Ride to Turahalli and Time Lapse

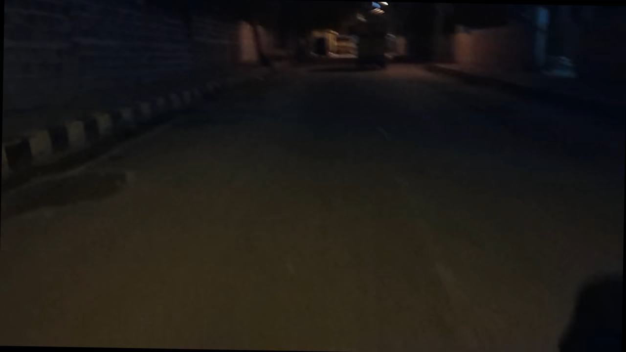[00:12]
After going to Turahalli forest at 5:30 in the morning to test out some camera gear and take the morning time lapse. Let's see how it goes. So this is what it looks like right now.
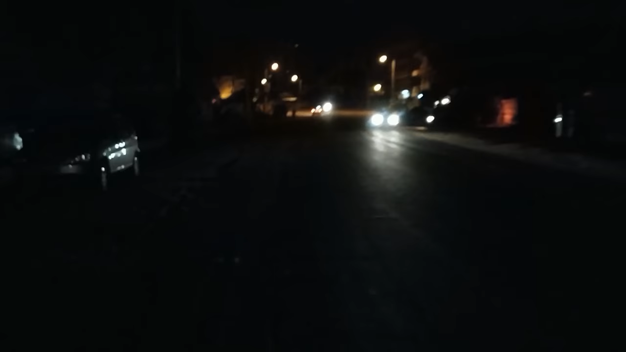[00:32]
About 5:45, totally pitch dark. This one is gonna be interesting.